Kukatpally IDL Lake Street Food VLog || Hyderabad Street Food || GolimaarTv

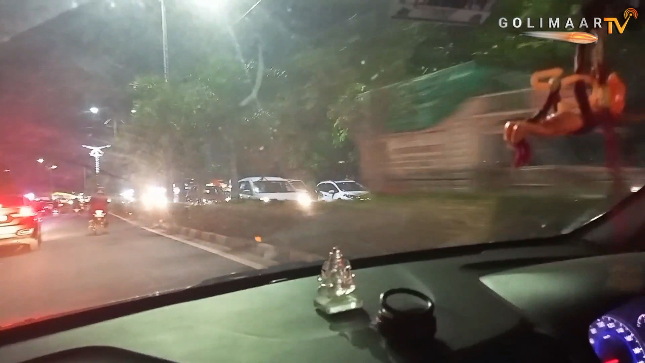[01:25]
చూడు కార్లు, చూడు ఇక్కడ పెట్టుకున్నారు కార్లు.
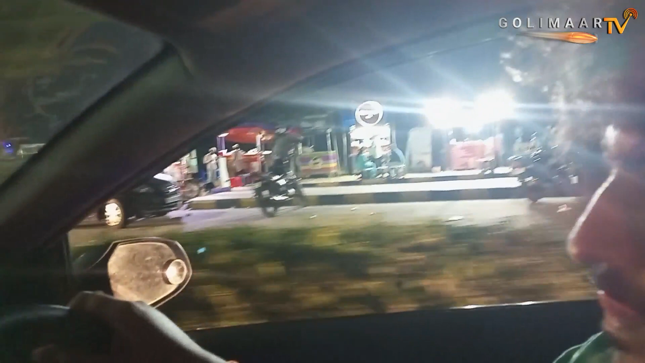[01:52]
ఆ షాప్ ముందే కార్ పార్కింగ్ చేస్తాను, రోడ్డు మీదే హాఫ్ ఆఫ్ ద రోడ్ మొత్తం కార్ పార్కింగ్కే వెళ్ళిపోయింది.
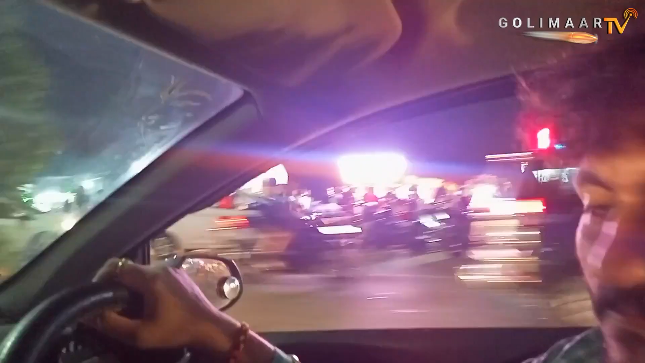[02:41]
అది ఫుడ్ కోర్ట్, ఇది లవర్ పాయింట్.
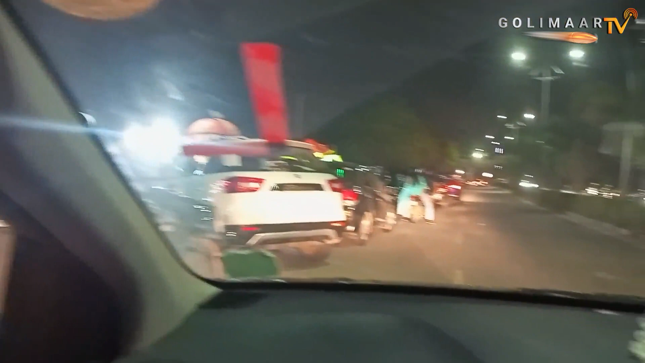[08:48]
కార్ పార్కింగ్స్ చూడండి ఇవి కార్ పార్కింగ్స్ మొత్తం.